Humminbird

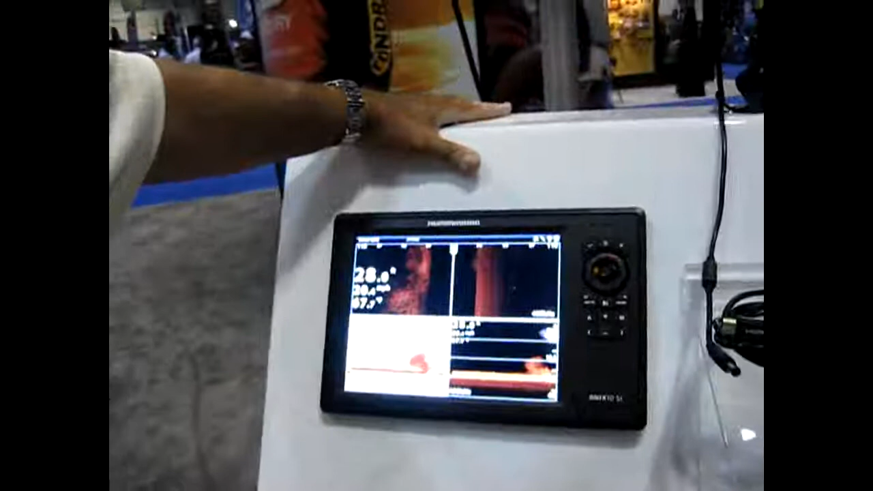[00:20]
This is our Onyx 10 SI, and it has all the features that you need in an electronics.
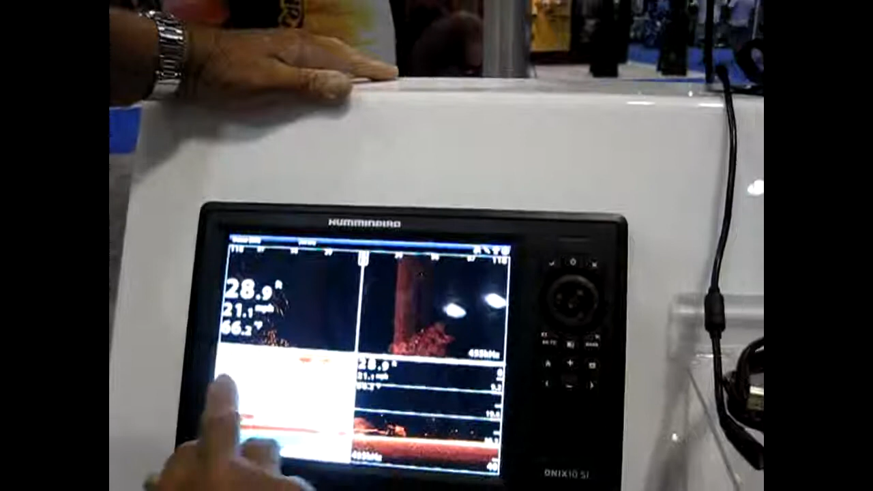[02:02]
We have a thing on here where we have. I'm going to zoom on the big screen so they can see it better. They've got it on the TV monitor.
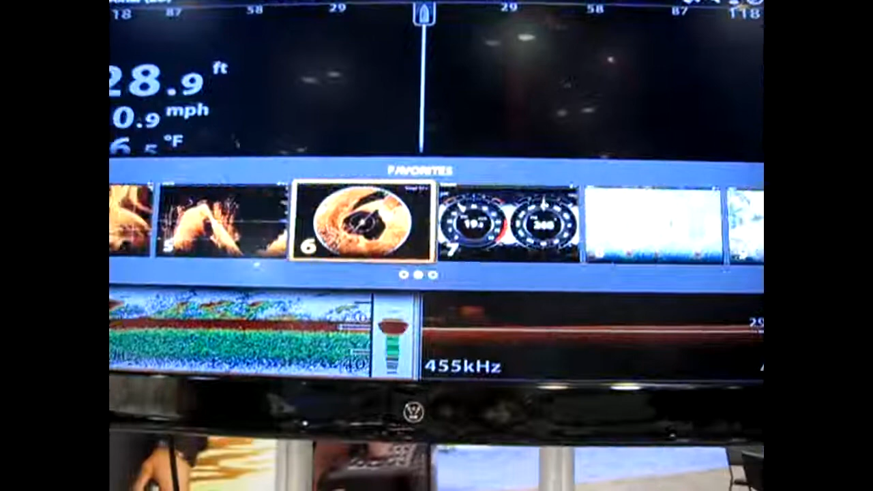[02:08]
On screen: depth 28.9 ft
Yeah, you can touch and swipe.
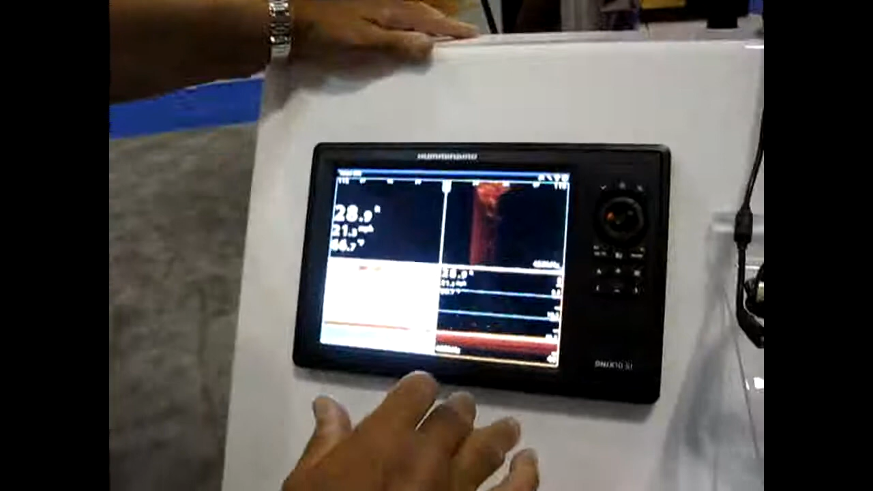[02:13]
Yeah, it's a touch screen. Nice. It's a touch screen.
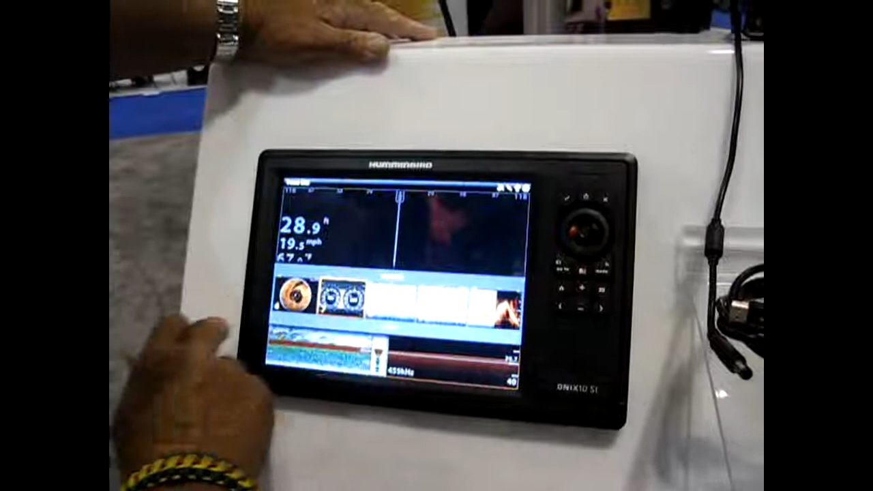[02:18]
On screen: depth 28.9 ft, speed 19.5 mph
Yeah, I mean, you know, we'll go back and look.
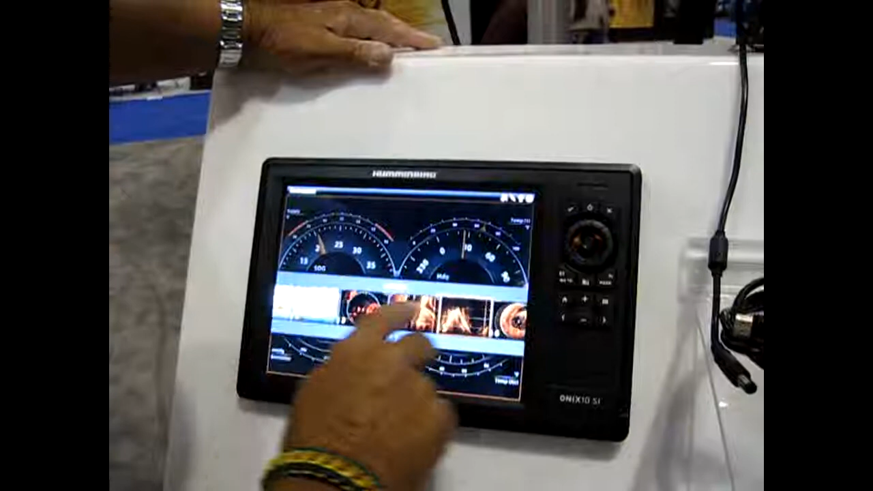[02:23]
Here's your sonar.
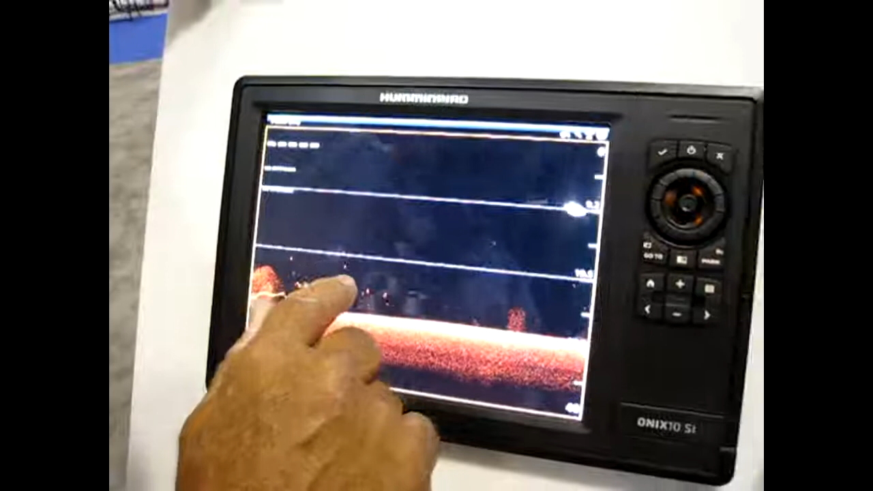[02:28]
GPS, 2D sonar, but we actually have a menu built into the unit.
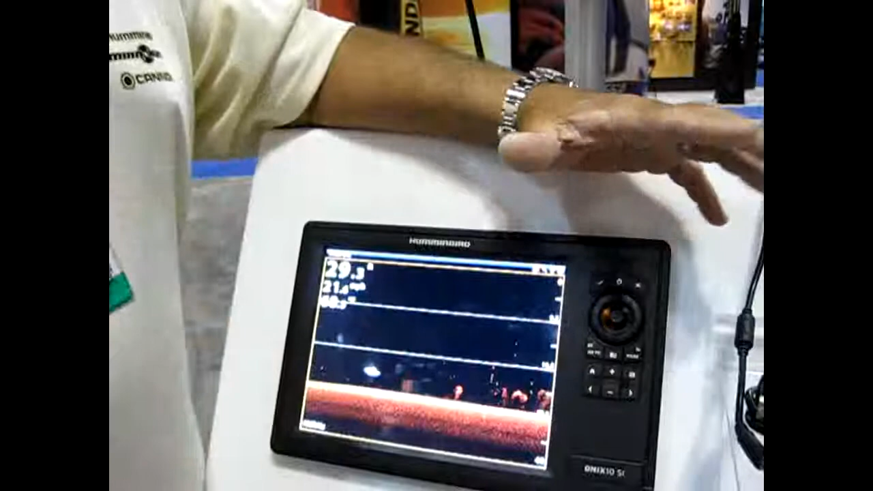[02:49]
today I'm gonna learn how to put a waypoint in my unit.
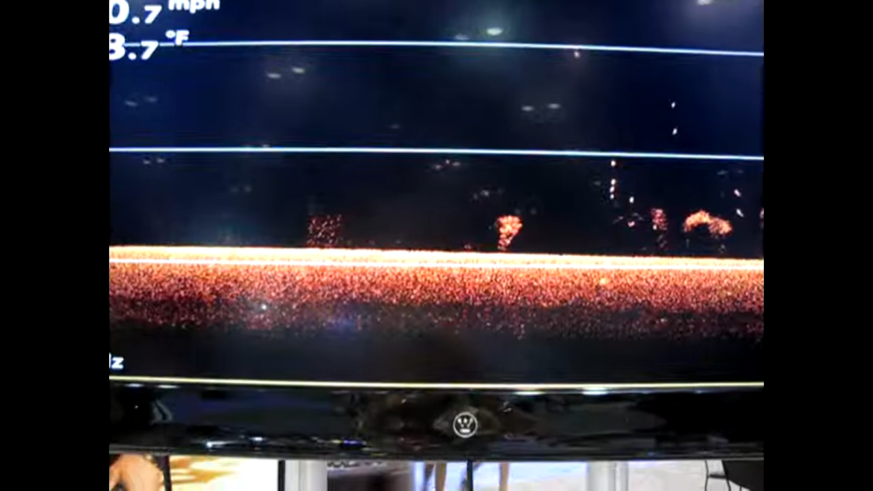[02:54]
Today I'm gonna learn how to identify a drop-off to set yourself some
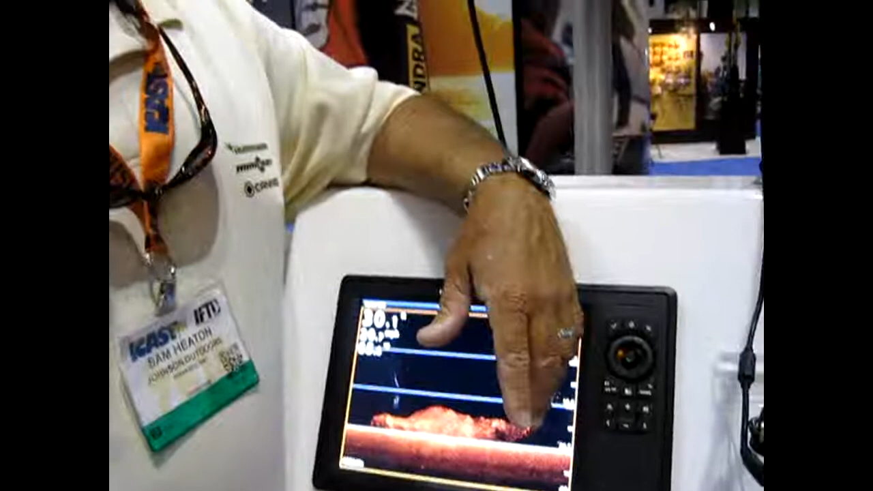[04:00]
Okay, well, this is the Humminbird. This is the model Onyx. With a touch screen. 10 and 8 and 12. Onyx. And it's everything all in one. Everything all in one. All right, thank you very much. Guys, check it out.